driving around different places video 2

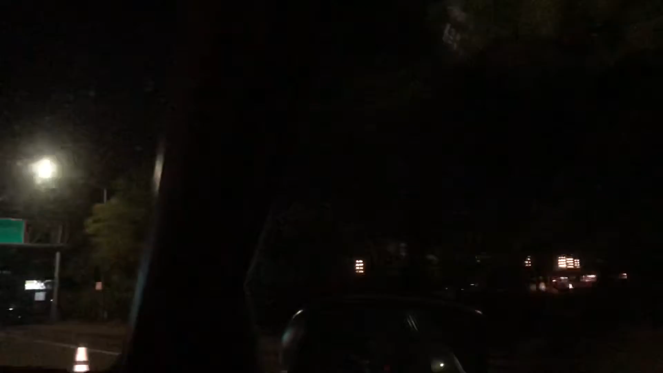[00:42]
You can see some really bright ones up there, you can see. Yep, there it is, right there. There's a golden bear. Yep, there is the golden bear. I know that when I was young, I rode on one of the golden bears. Yeah. There's another golden bear. It's the same type, it's the same one. Yep. When I was a kid, I rode on one. Yep. Now we're going the Arden Way near the Arden Fair Mall. Now, there's a Halloween area now. Should we go see lights at the Arden Fair Mall? Sure.
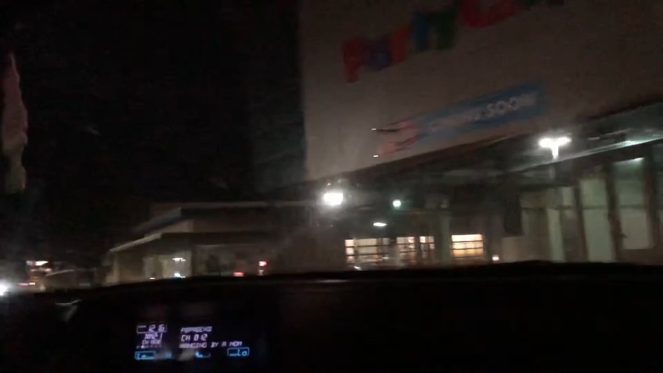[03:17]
Security might be here. I'm not sure if the security is over here. Yeah, there's security here. Yeah, there's security here. As you see, it's dead. Not the security. No, that's not them. But there should be lights up here. Yep. And those flashy lights. Those are just white. Not the custom ones we know. They're fluorescent.
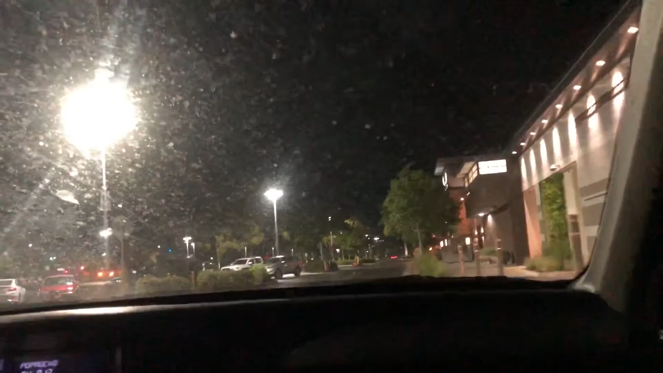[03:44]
See how they're bright? Yep, those are fluorescent ones. There's red, blue, green, yellow, pink, white. Those are called fluorescent. I don't know what these are. I think they're just regular.
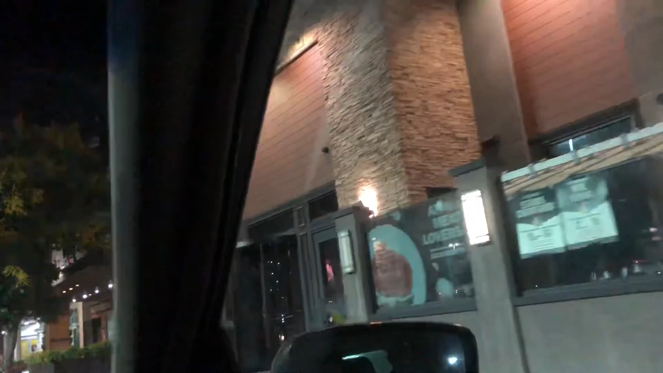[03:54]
They're not special ones, I know.
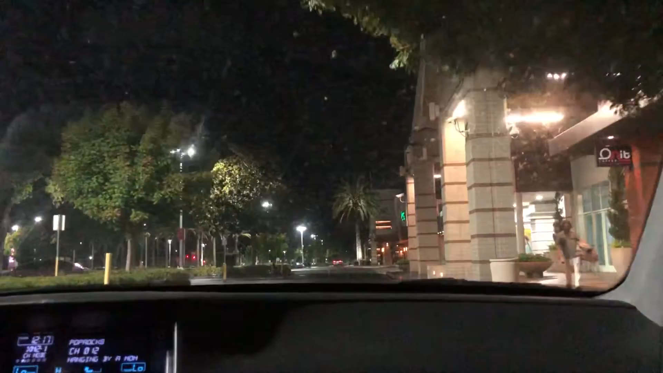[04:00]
There are cameras that you can see up there. They're real digital cameras up there. There's some white. Green fluorescent. Yep, those are green.